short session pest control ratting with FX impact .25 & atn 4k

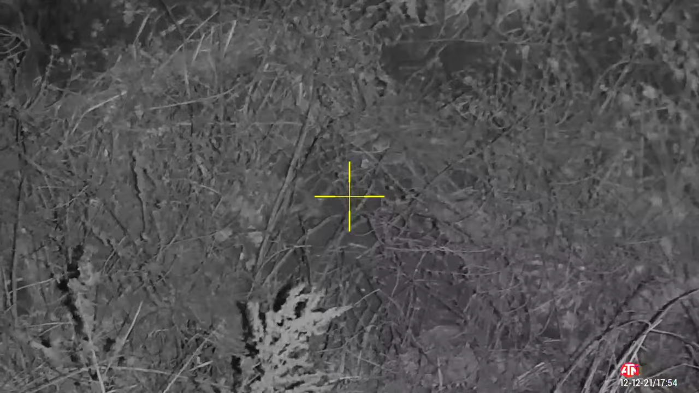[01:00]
Down the recycling centre. One there, just in the compactor.
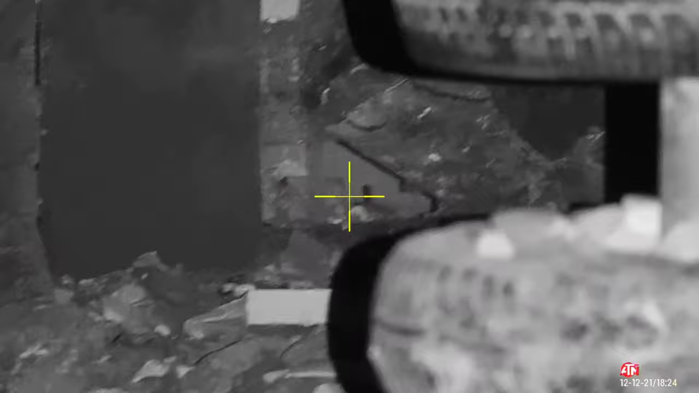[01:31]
Let's track this one all the way back.
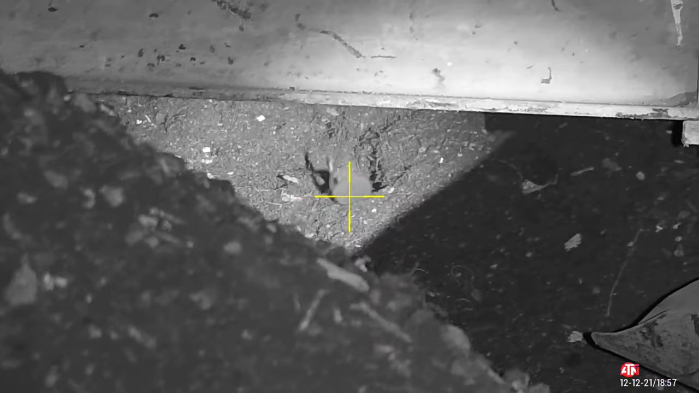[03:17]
Yeah, there's a hole there. That's where they're coming out of.
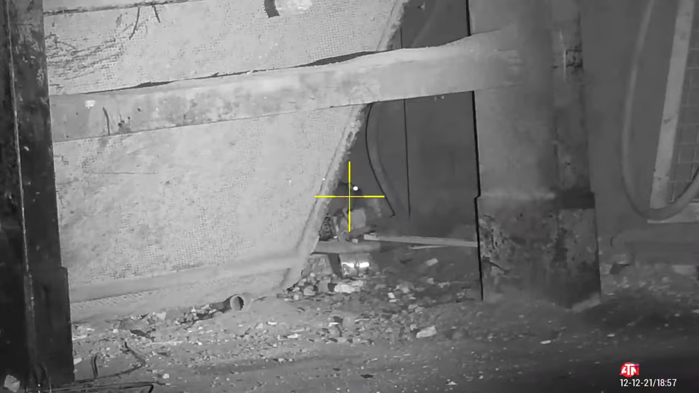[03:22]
Oh! Did you hear his body explode then? You know what? You know what? I accidentally pressed the trigger then. What a shot. But it was a complete fluke because I accidentally pressed it.
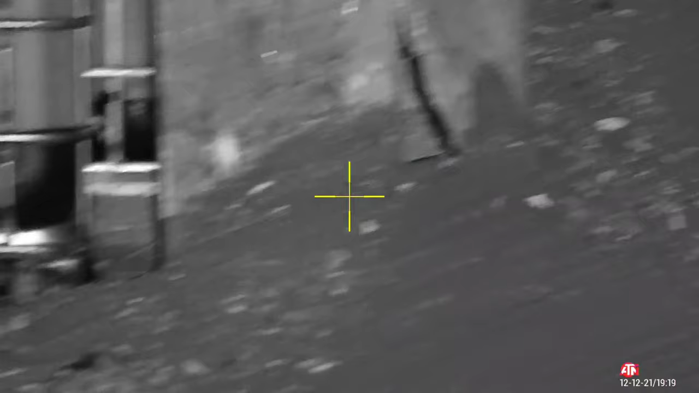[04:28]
There's his tail still. He might come in that hole there.
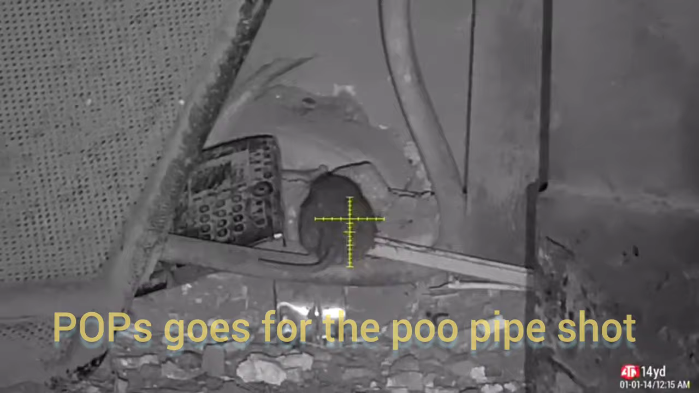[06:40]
Oh, he's a, oh, just get him straight for the Texas for the back blood.
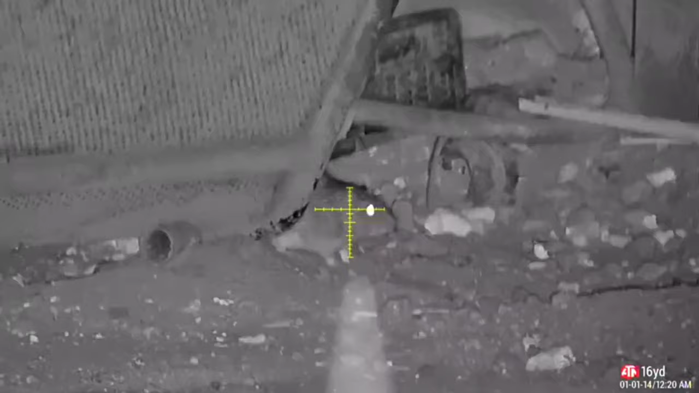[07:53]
God, he's a big boy, he is. Jesus. The blood pissing out of his ears, man. That was a perfect shot. Right in the kill switch.